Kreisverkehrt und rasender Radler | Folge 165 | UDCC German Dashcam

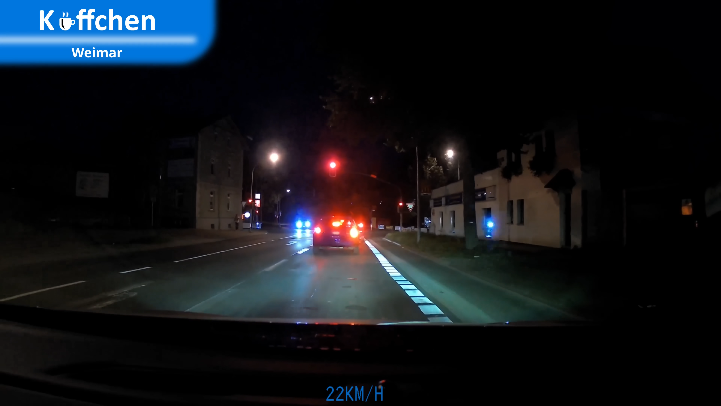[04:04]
Ja, so ne Wurst würde ich jetzt auch nehmen. Die Ampel war den Fußgängern ja auch ziemlich Wurst.
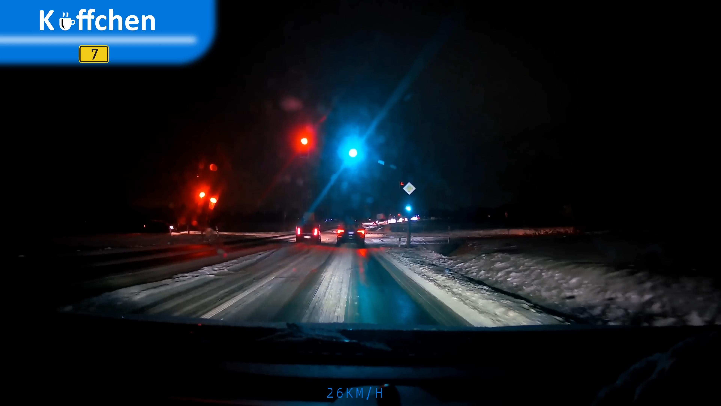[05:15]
Hätte er noch ein paar Sekunden gewartet wär's grün geworden. Ich vermute ja, dass er vor der Kontaktschleife stand und beim Losfahren diese endlich ausgelöst hatte.